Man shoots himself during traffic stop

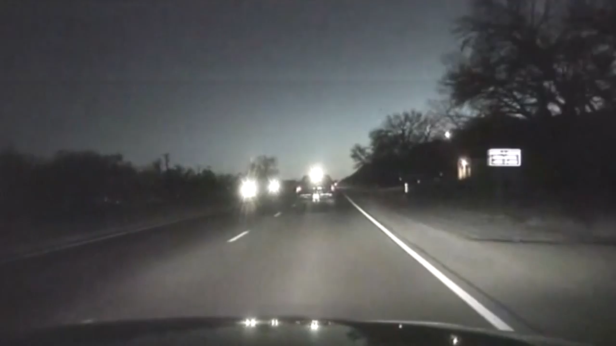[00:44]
Trenipal drove west on Highway 516 into Farmington. After about 2.5 miles, the deputy tried again to stop him. This time, the truck slowed to a stop in a right turn lane. As the deputy got closer, he saw Trenipal was in bad shape. We're 11 swimming medics now. Hey, what's going on, sir? But the deputy quickly went from worrying about the driver's safety to worrying about his own. Hey, don't touch anything. Do not touch anything. Do not touch anything. Hey, he's got a gun.